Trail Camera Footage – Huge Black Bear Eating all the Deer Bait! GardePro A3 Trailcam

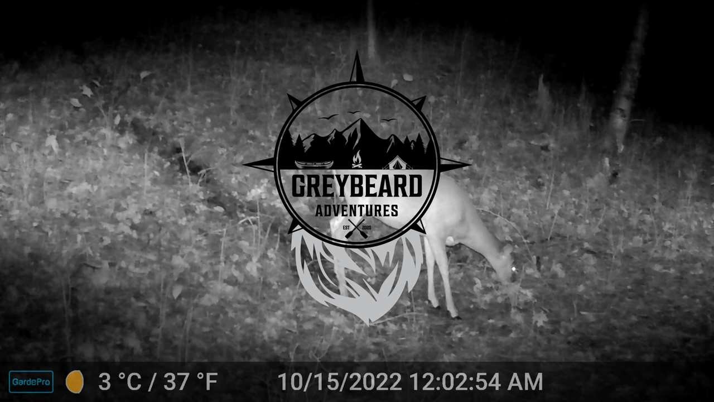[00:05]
I'm gonna give you some commentary as we go through my trail cam footage. Trail cam footage here is from October 15th.
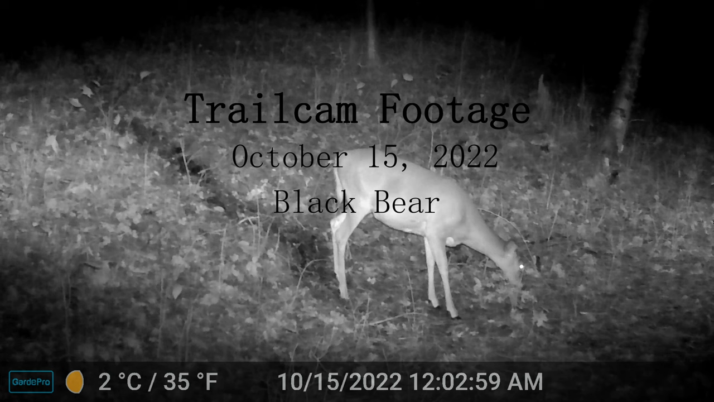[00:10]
It says Black Bear. That's because, yes, around 8 p.m. that night this big fella came by.
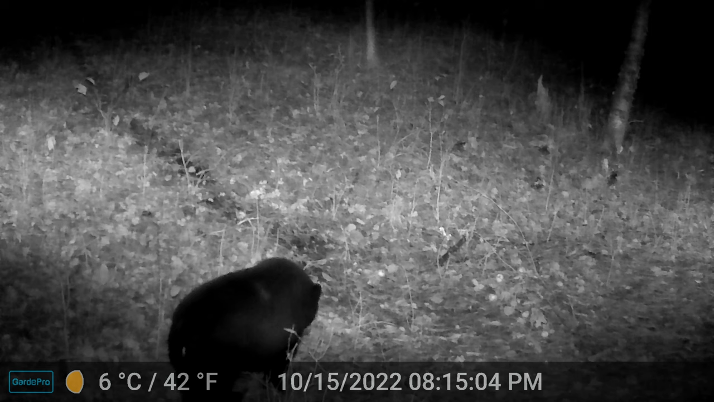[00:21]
So we had that deer early in the morning, 12 o'clock the night before. All day, not really anything. And then around 8 this guy comes in and starts eating a bunch of the carrots and apples that I'd set out for the deer. I mean, sure, why not? He's allowed. Who's gonna stop them, right? Now I don't actually know if this is a male or female.
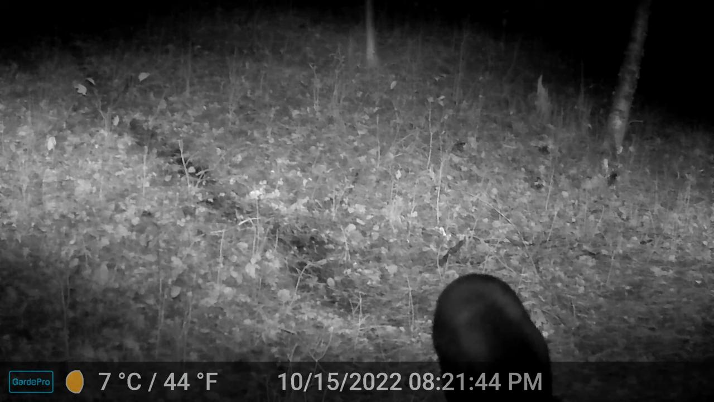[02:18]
or even a bit before that, when I was getting my blinds set up and getting some of the bait put out, that I did find six giant bear turds. So I knew there was a bear coming around, but really wasn't prepared to see it on trail cam. I actually thought he would leave as soon as he sensed a human kind of sticking around for deer season.
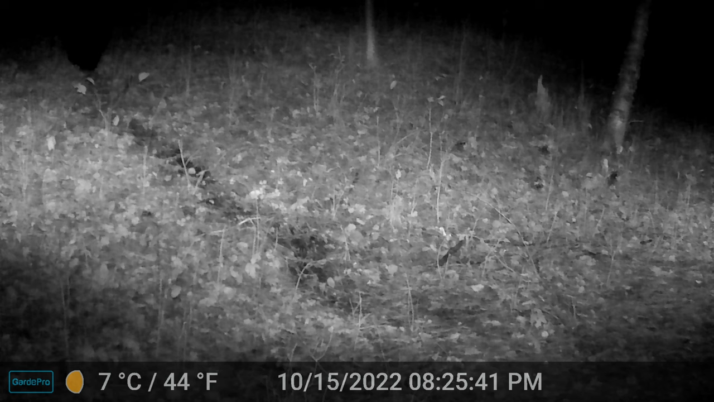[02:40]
So we're seeing the bear here head up the hill. Kind of disappears out of sight for a moment, but just two minutes later, he's right back into the thick of things. Yeah. Um... Okay. So...